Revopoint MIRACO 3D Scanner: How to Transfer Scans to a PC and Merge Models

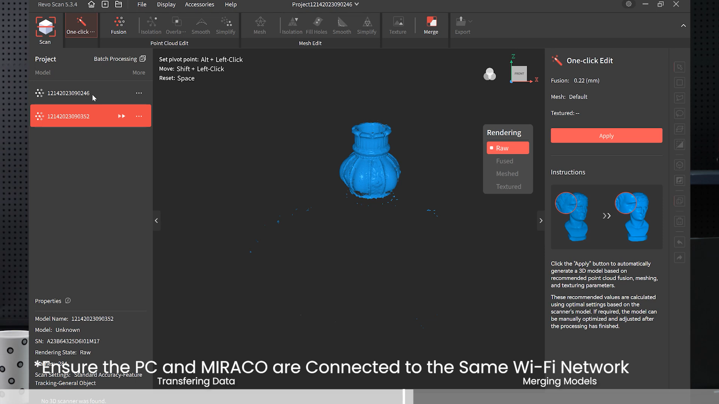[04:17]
raw scan data so first we need to fuse it and how to use rebel scan pc software you can refer to another video we make and well anyway it's almost the same like i just show you the pc rebel scan function for example this one click edit is just the same with the one tab edit on Morocco and the fuse fusing and meshing is almost the same so let's and note that before you merge two scans together for example now i click merge i can't because
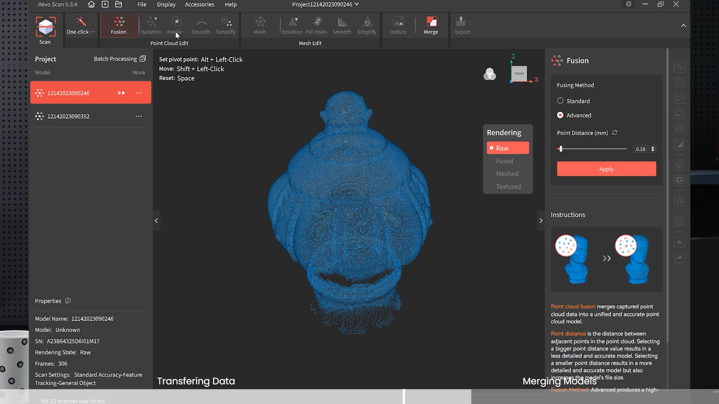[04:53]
only after fused then two models can be merged together so first let's uh fuse the first the top area let's choose apply point distance is 0.18
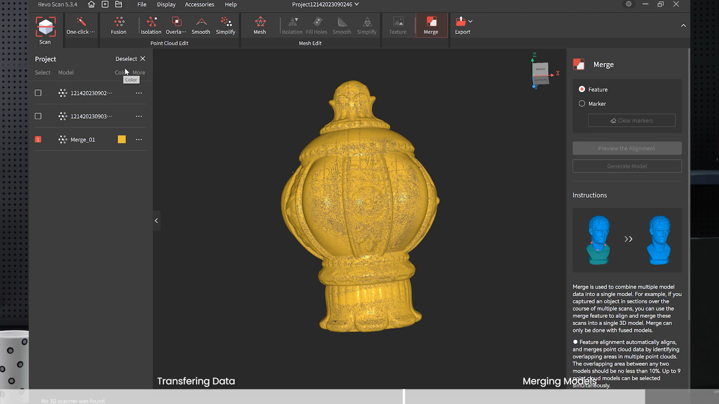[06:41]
from one and from two so now we can continue to do the meshing for the third model that we just merged i'm just uh i'm just showing you okay let's just uh mesh it and show you the final result